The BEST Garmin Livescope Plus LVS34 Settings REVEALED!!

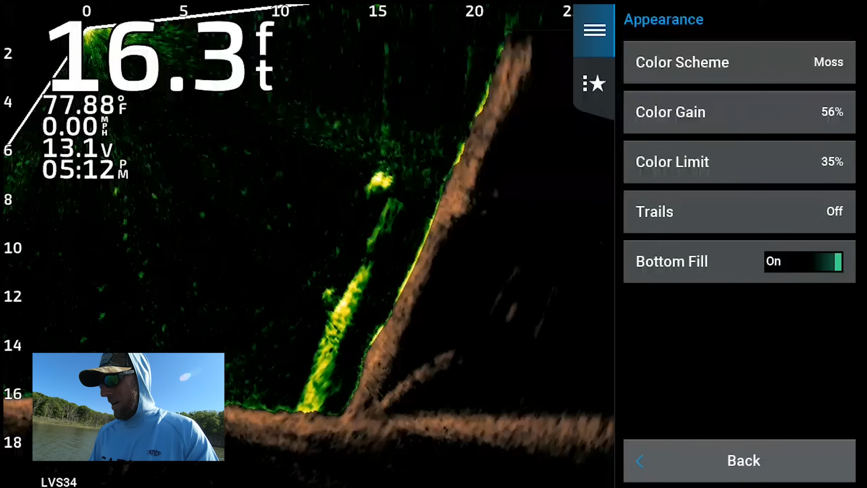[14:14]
On screen: depth 16.3 ft, water 77.88°F, speed 0.00 mph
Definitely not for me, not something I've ever used or probably will use. So then we'll go back. Now let's go down to layout. I have the grid overlay off.
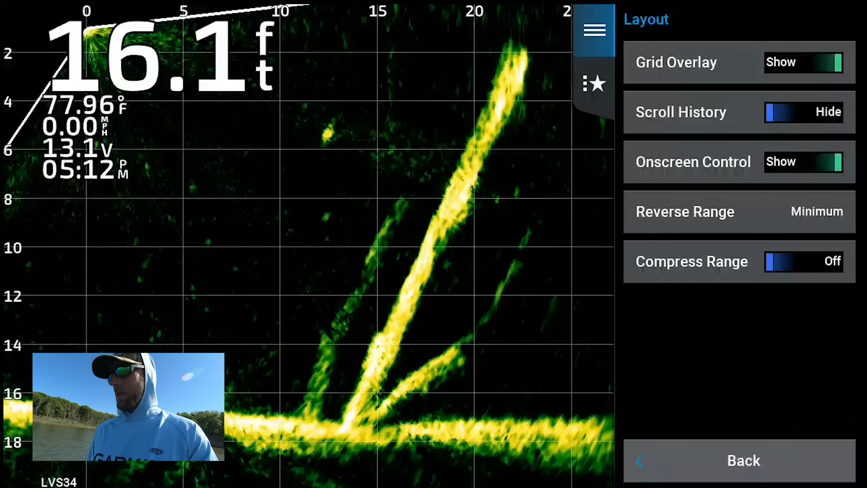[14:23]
On screen: depth 16.1 ft, water 77.96°F, speed 0.00 mph
If we turn it on here, you guys can see it just gives you kind of a better frame of reference for a size of fish when you're scanning forward. But I always leave that off because I just don't prefer it. Scroll history, a hide, on-screen control, obviously we leave that on.
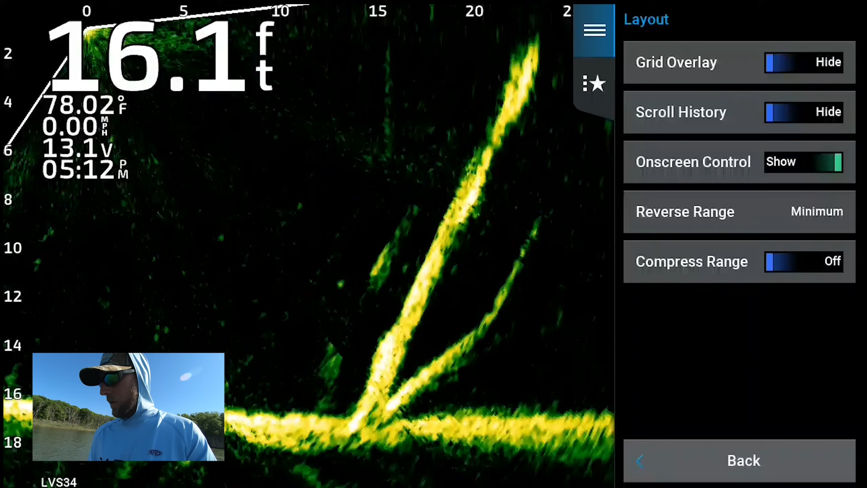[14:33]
On screen: depth 16.1 ft, water 78.02°F, speed 0.00 mph
Reverse range, I always leave that on minimum. If you guys start with the hide, your zero is going to be right at either your trolling motor or your pole. Wherever your live scope transducers mounted, you're not going to get any information back behind the boat. I like to get a little bit of information back behind the boat, but not a ton because I don't want to sacrifice screen at real estate.
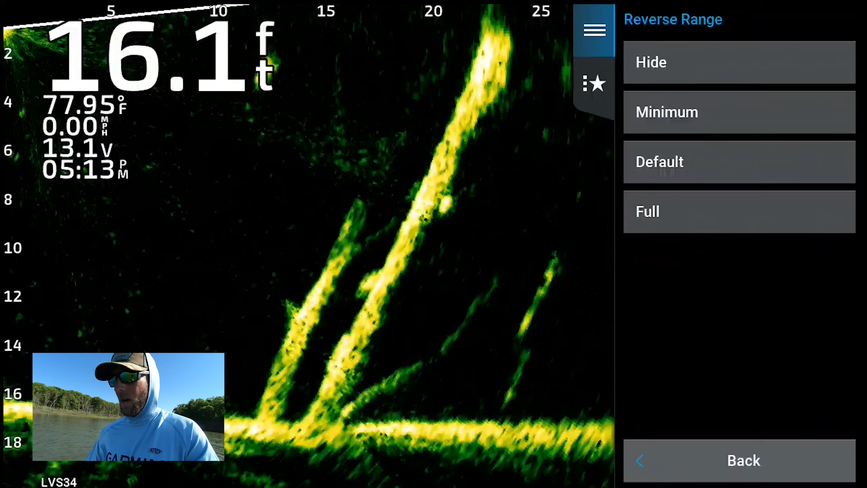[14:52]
On screen: depth 16.1 ft, water 77.95°F, speed 0.00 mph
So I leave that on minimum. And that all depends on what depth you're in as well because if we change that to default, you get a lot more. And then if you go to full, you get a whole lot more, but see you're missing that kind of first third of the screen or first quarter of the screen right there. So that's why I choose to leave that on minimum so I get a little bit, but not the whole thing.
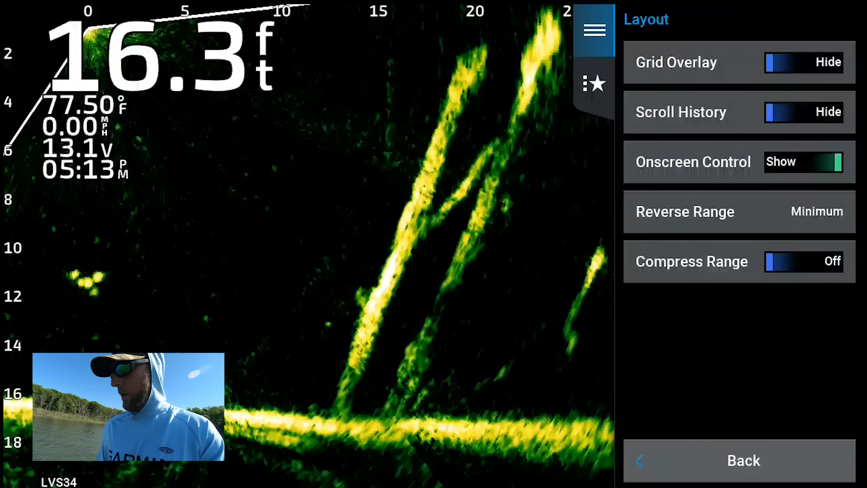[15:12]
On screen: depth 16.3 ft, water 77.50°F, speed 0.00 mph
And then we'll go back, sonar setup, noise reject. This has always been one that I've always left on high, but like I keep talking about getting information back from the transducer,
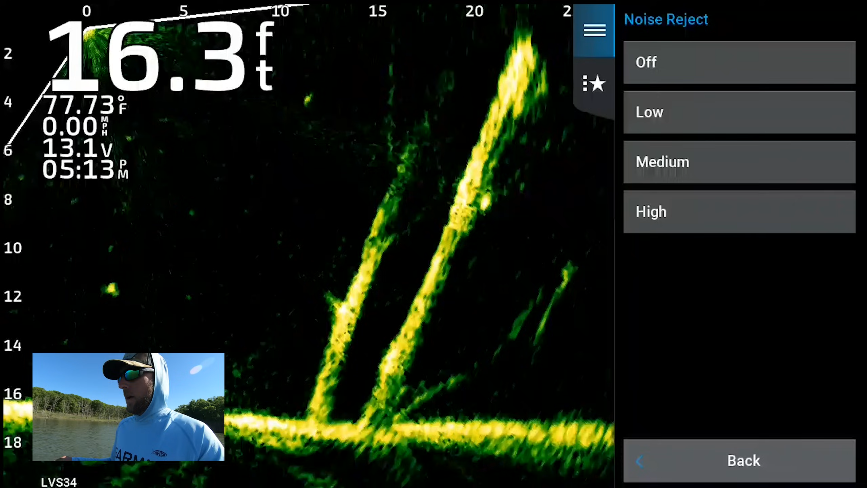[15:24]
On screen: depth 16.3 ft, water 77.73°F, speed 0.00 mph
look what happens if we turn that on high. You get just almost kind of like a little bit of lag.
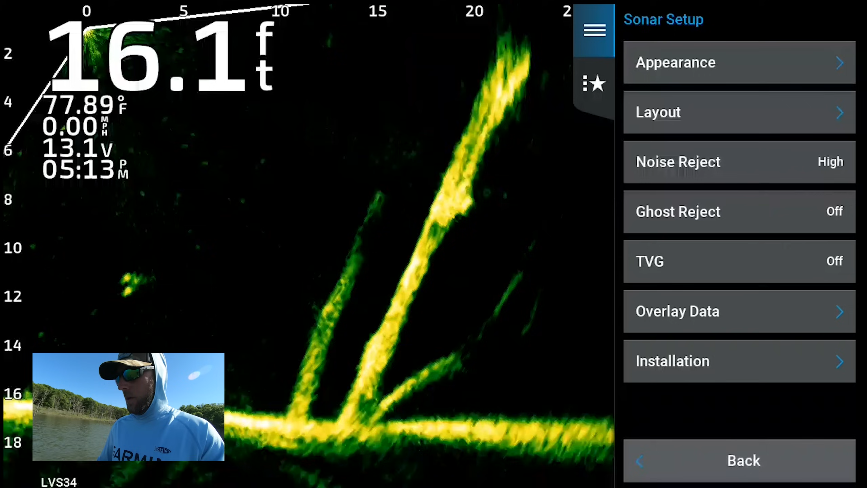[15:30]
On screen: depth 16.1 ft, water 77.89°F, speed 0.00 mph
It does give you a really clear picture. So definitely leave that on high if it works for you. But if we kind of go noise reject off, you know, it's kind of like almost like a, like a, like a fuzzy TV effect.
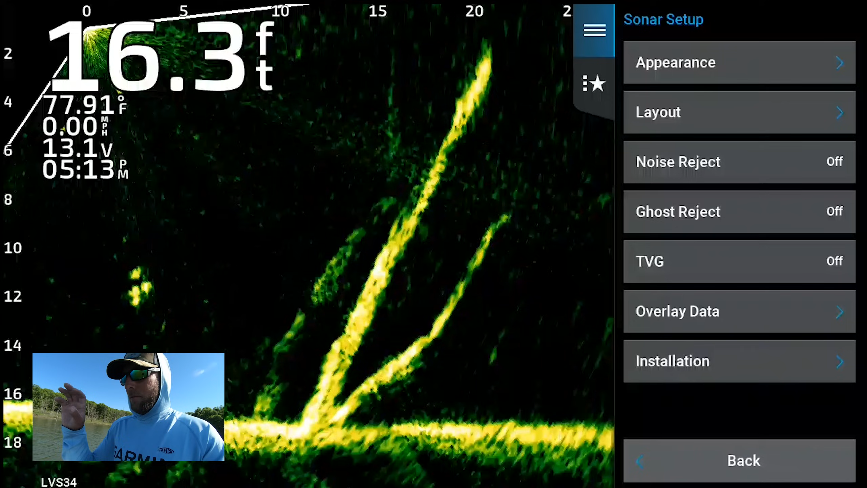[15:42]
On screen: depth 16.3 ft, water 77.91°F, speed 0.00 mph
So I kind of variate between off and low, just depending on the water clarity.
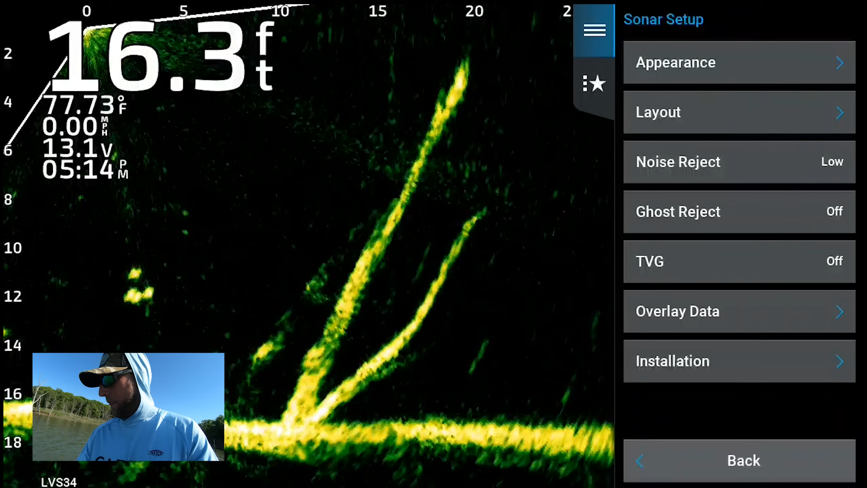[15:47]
On screen: depth 16.3 ft, water 77.73°F, speed 0.00 mph
Ghost reject, I either variate between low or off, or I'm sorry, low or auto, because I have noticed that with the new settings that I've been running, if I'm on a hard bottom situation, especially in shallow water, that ghost tree is going to be extremely vibrant.
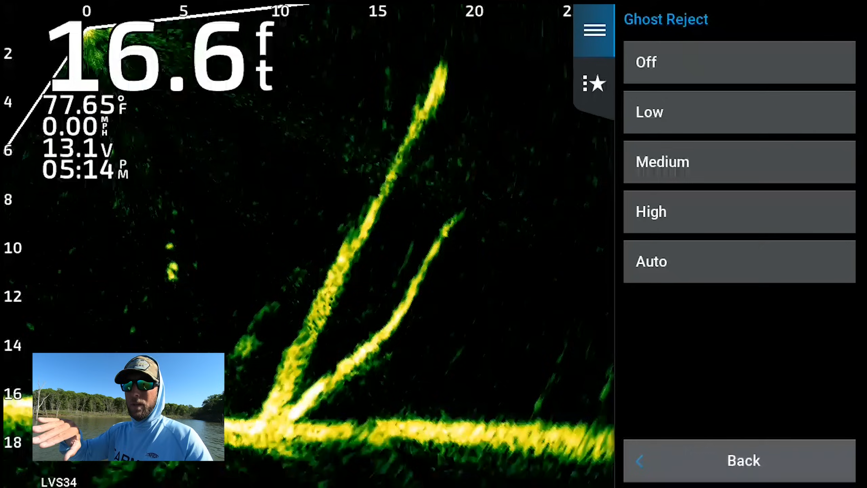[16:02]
On screen: depth 16.6 ft, water 77.65°F, speed 0.00 mph
So that's when I'll switch it on to low and that will get rid of the ghost tree, but you won't sacrifice any other settings.
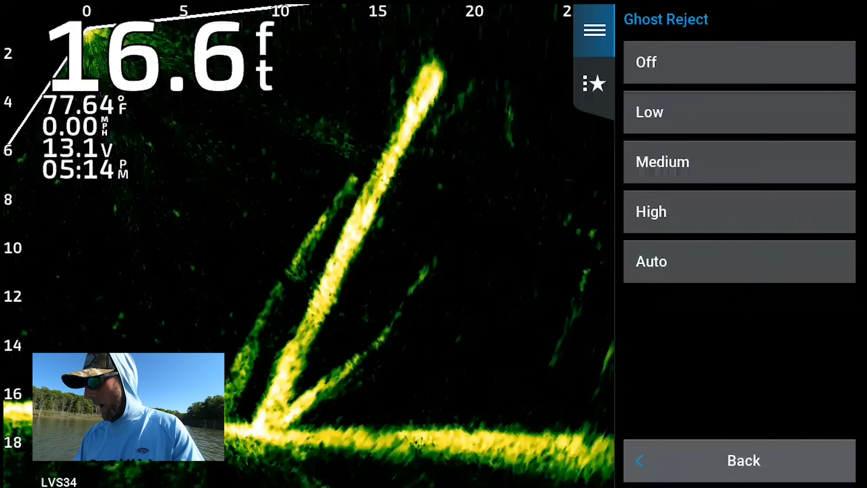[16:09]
On screen: depth 16.6 ft, water 77.64°F, speed 0.00 mph
So I recommend leaving that on low or, or off just depending on your, the bottom that you're on.
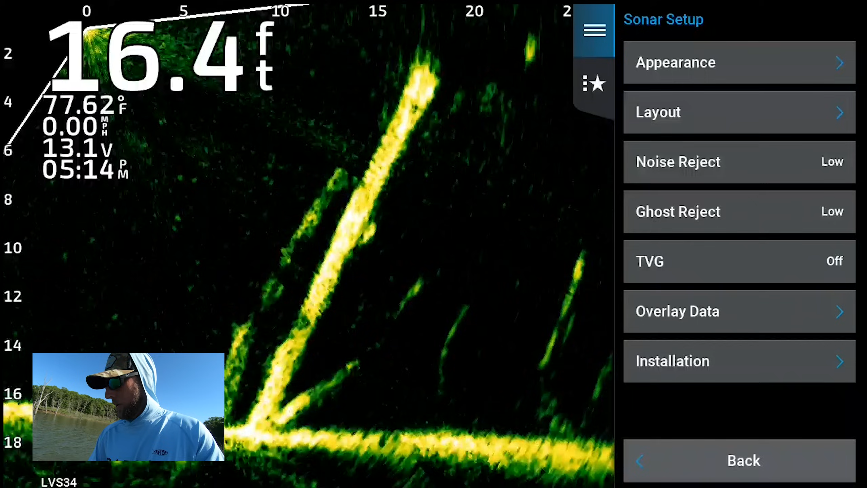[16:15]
On screen: depth 16.4 ft, water 77.62°F, speed 0.00 mph
Now, TVG, this is another one too. Time varying gain.
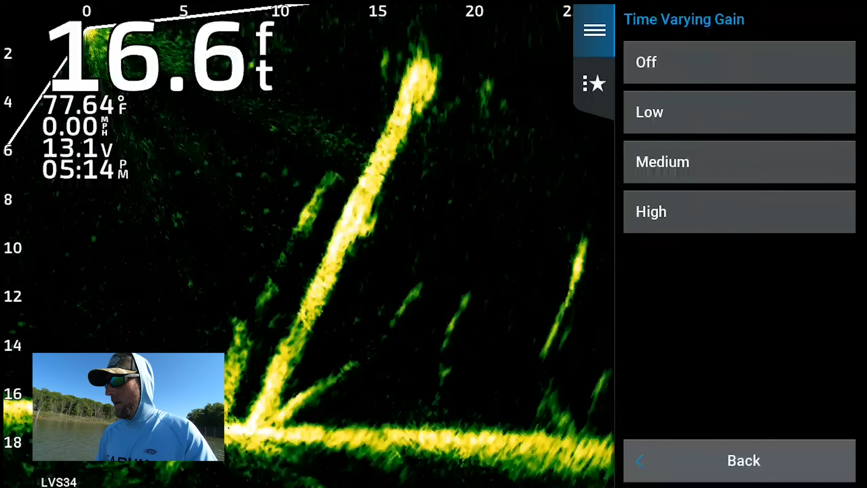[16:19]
On screen: depth 16.6 ft, water 77.64°F, speed 0.00 mph
I have mine set to off right now. If we change that to high, you guys can see what TVG does is just eliminate more interference kind of on a columnal situation, like from top to the middle of the screen. Whenever I used to run that a little bit higher, I noticed that I wasn't able to see my jig when it was first going down,
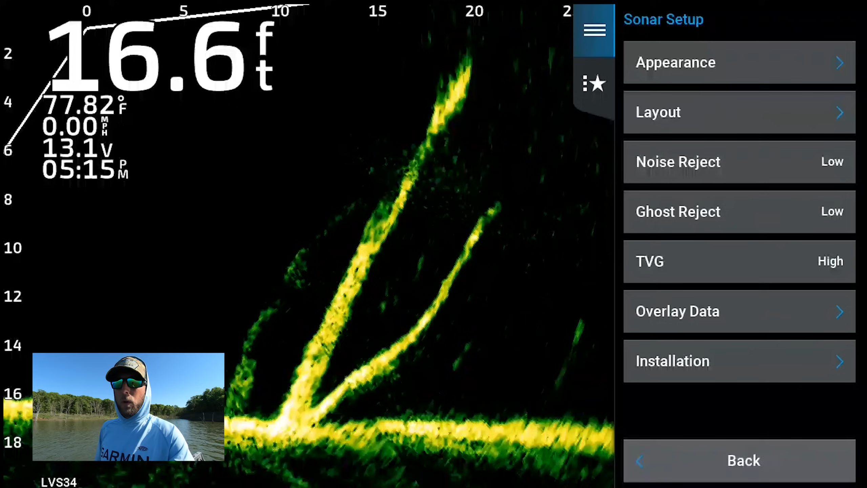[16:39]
On screen: depth 16.6 ft, water 77.82°F, speed 0.00 mph
but it would show up right after that kind of line where that, where the time varying gain stopped. So again, we're sacrificing a little bit of picture quality to get more information back from the transducer.
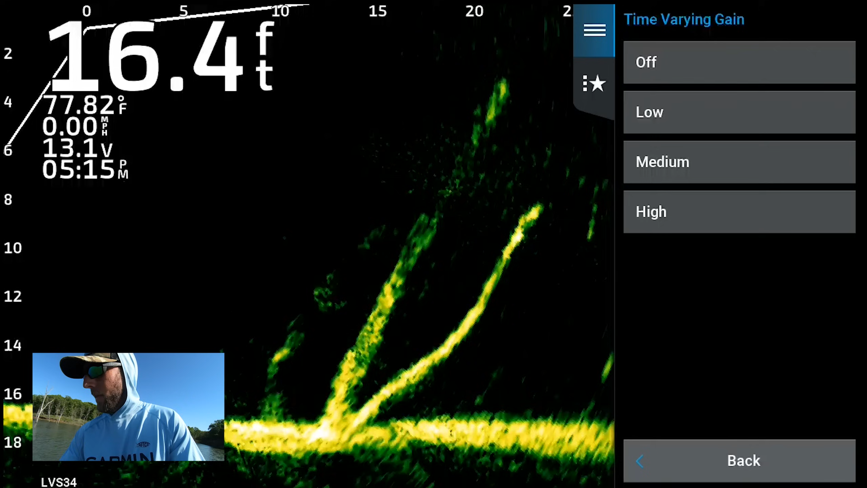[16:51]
On screen: depth 16.4 ft, water 77.82°F, speed 0.00 mph
So that's why I usually leave mine off. The water clarity is decent enough. It's kind of stained, but it's not too bad to where I can just leave that off. But again, it all depends on your water conditions and your clarity and whatnot.
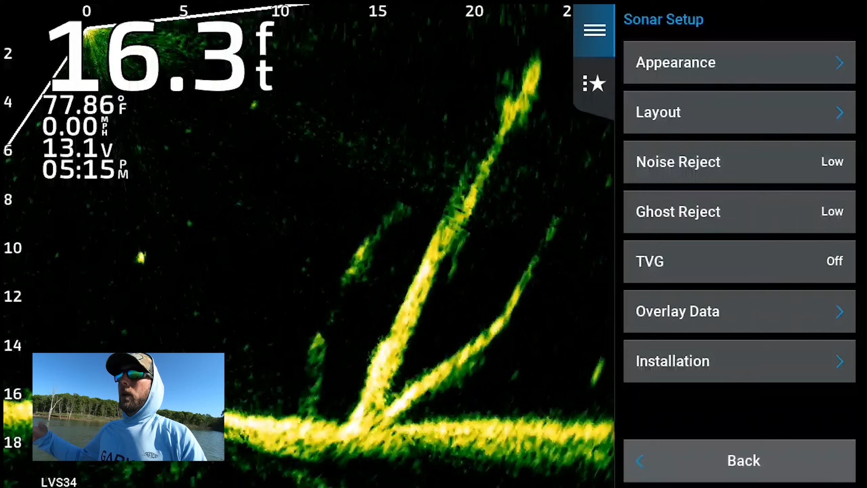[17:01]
On screen: depth 16.3 ft, water 77.86°F, speed 0.00 mph
So please, that's definitely something to play with. And then from there, installation, I don't use AHRS because I don't have my transducer on the trolling motor. Don't need to calibrate my compass because it's on the pole.
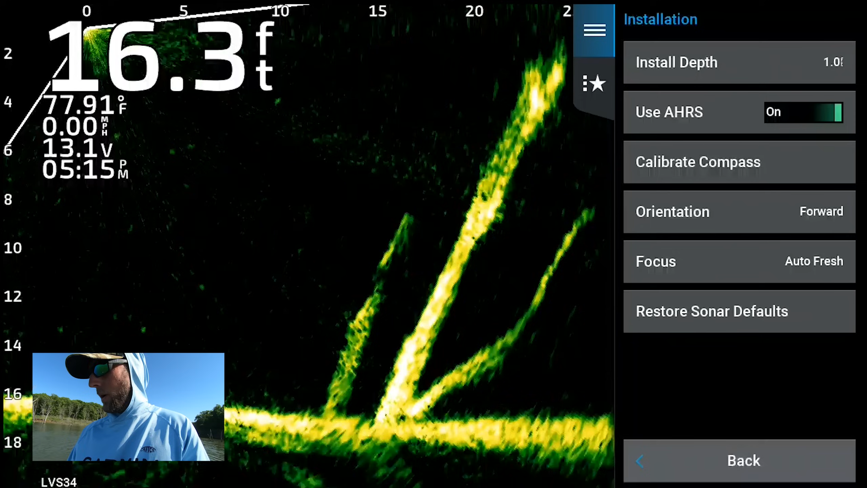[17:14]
On screen: depth 16.3 ft, water 77.91°F, speed 0.00 mph
Orientation is set to forward. I never change that to the down setting.